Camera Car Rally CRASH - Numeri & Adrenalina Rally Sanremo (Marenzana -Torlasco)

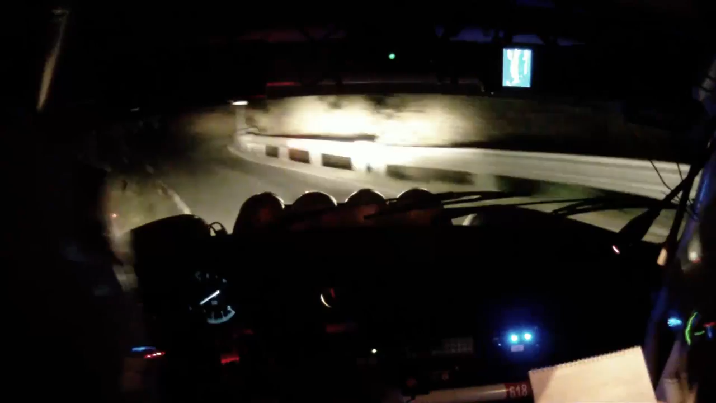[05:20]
sinistra 2, 3, sinistra 2, 3, 20, sinistra 2, 3, tieni, 50, sinistri, dosso su destra 4, subito attenzione, destra 2, 3, torna, subito attenzione, destra 2, 3, torna, occhio, occhio, occhio, occhio, Merda, boh, No, abbiamo staccato la ruota dietro, Carluccio, basta, Ma porca puttana, Hai esagerato lì,